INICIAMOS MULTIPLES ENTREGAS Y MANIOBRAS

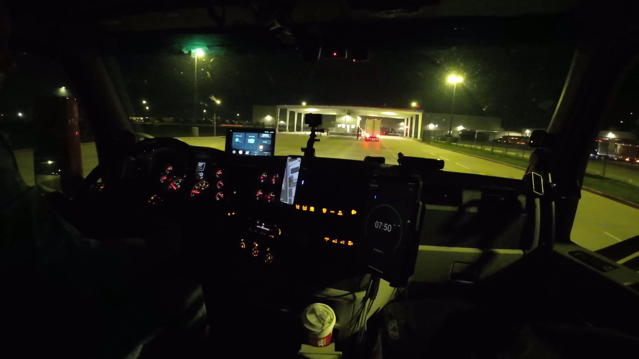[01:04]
Yo he ido a descargar Costco, si no es la mejor de las mejores.
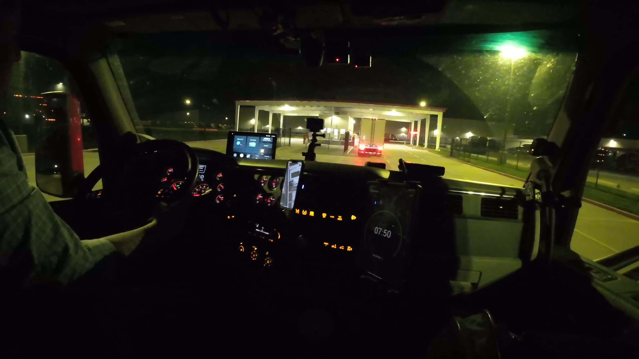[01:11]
Y pues aquí empieza esta nueva temporada con esta compañía, aquí empieza esta nueva temporada de varias entregas. Así que al ser la primera entrega Costco, se augura que va a ser algo bueno, es de buena suerte. Vamos a cambiarnos, siempre que llegamos a una yarda nos ponemos en movimiento de yarda y le ponemos que vamos a hacer un delivery.
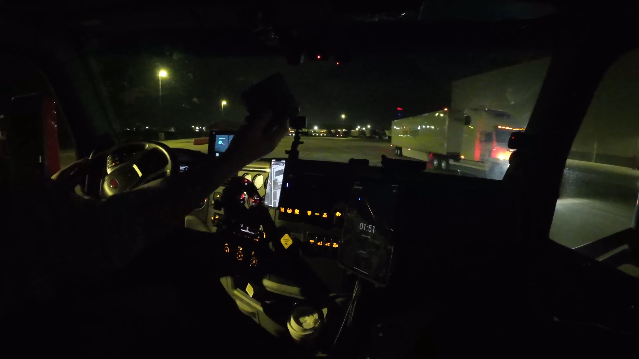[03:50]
Este aparatito. Que ahorita cuando me tengan asignada la puerta donde voy a ir, empieza a chillar como loco.